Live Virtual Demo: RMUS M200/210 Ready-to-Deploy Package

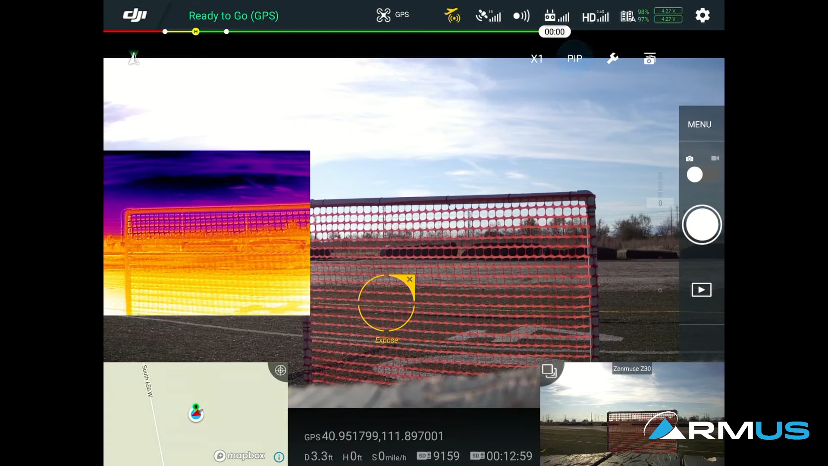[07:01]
into a picture in picture mode and then we also have our thermal only view so you're going to see a couple of options right here again in the upper right but this x1 and x2 that's your digital zoom then the other important one that we want to look at is this msx view and you can change that from a low mid and a high opacity for that overlay and then
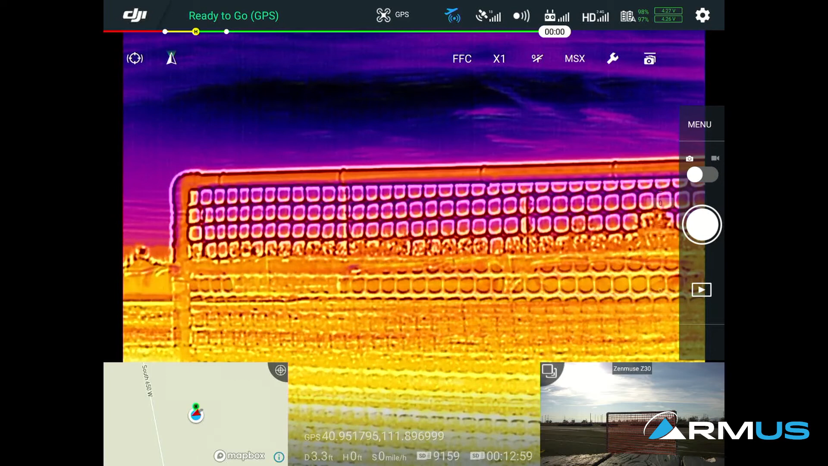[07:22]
the other thing we want to look at while we're here is bumping into the z30 camera which we have mounted on here the most important thing about this is your zoom control hitting the
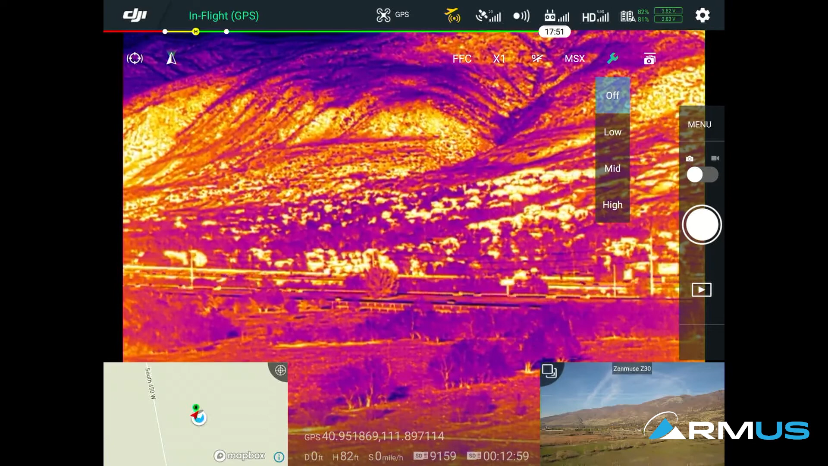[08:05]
this view at all so i'm going to tilt down and what we actually have at this field is some actually former football field astroturf so what you can see is most of this astroturf look turf doesn't show us much of a temperature
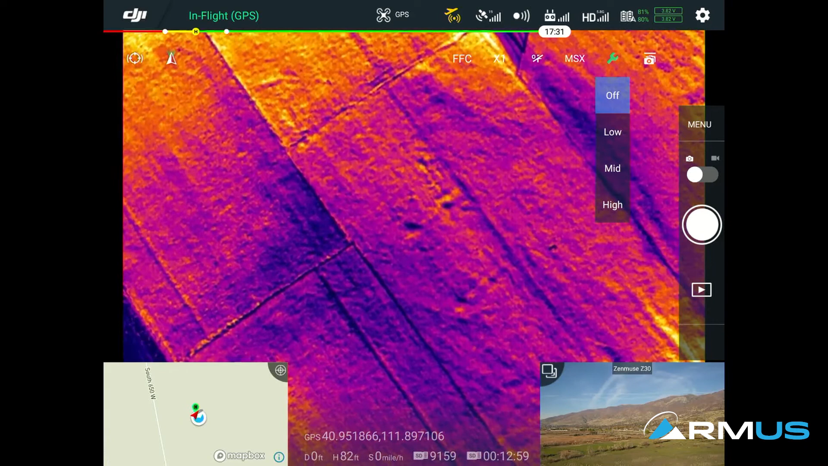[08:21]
variation we can't see some of the detail but if i tweak this msx view on suddenly we get a lot more of that detail we can see the numbers we
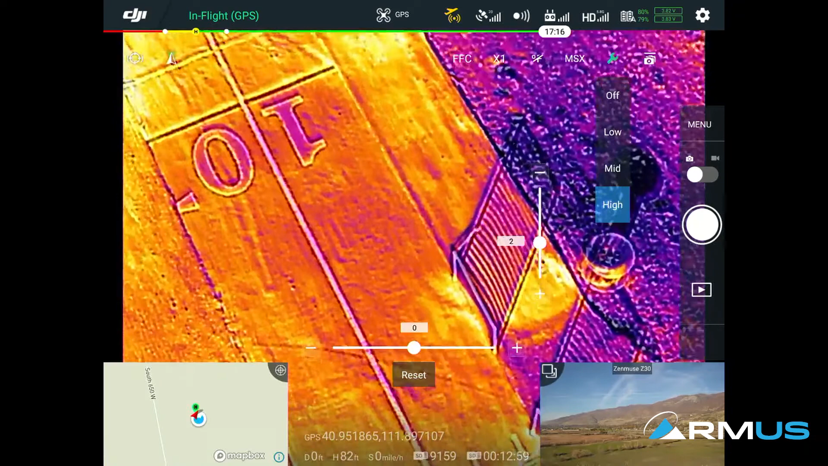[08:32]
can see the yardage marker and that's going to give us a lot more of that detail
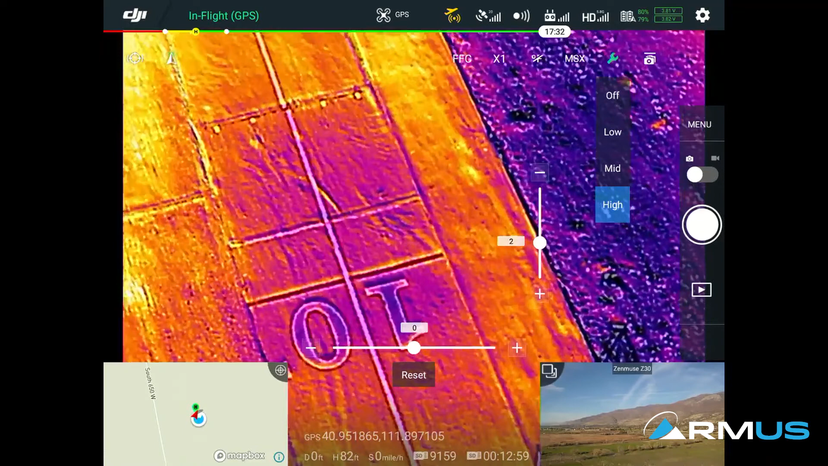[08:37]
it's going to help us pick out some of that more finer detail so you can see
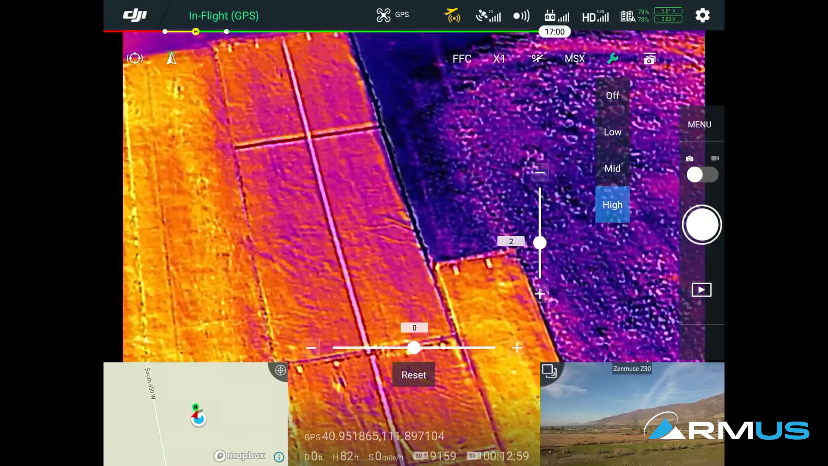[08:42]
a useful scenario for this again during those search and op or search and rescue operations you'll be able to pick a couple more things out of the background when you're operating